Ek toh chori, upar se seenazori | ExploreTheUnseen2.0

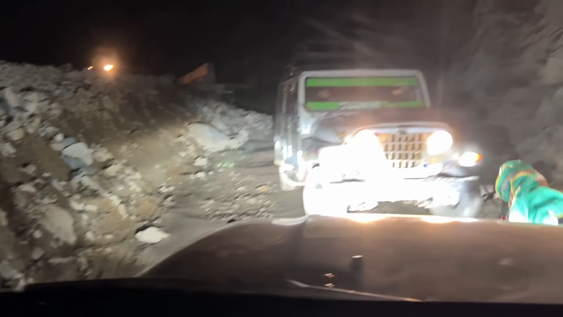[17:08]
देखो इसमें से कह रहा है कि भाई इसमें से निकालो, हद बेवकूफ आदमी लोग हैं यार,
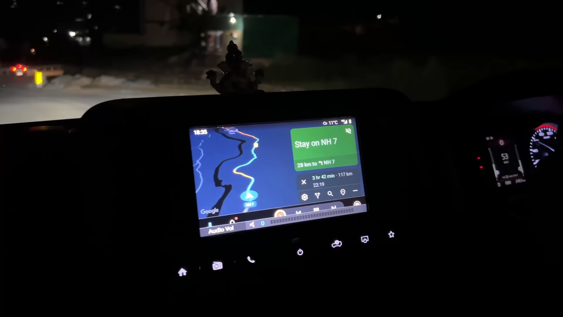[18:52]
अब जी ओली का डिस्टेंस यहाँ से 117 किलोमीटर,
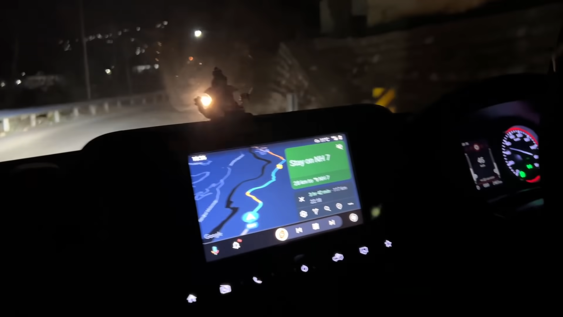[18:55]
ऑलमोस्ट 3.5-4 घंटे के करीब जीपीएस कह रही है, तो अपन प्लान ये कर रहे हैं कि गोपेश्वर में आज नाइट स्टे कर लेंगे और
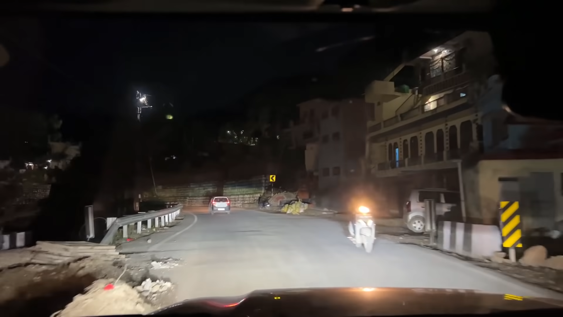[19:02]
फिर कल गोपेश्वर से टुवर्ड्स ओली के लिए आगे बढ़ेंगे और फिर देखेंगे कल का रात कहाँ रुकेंगे।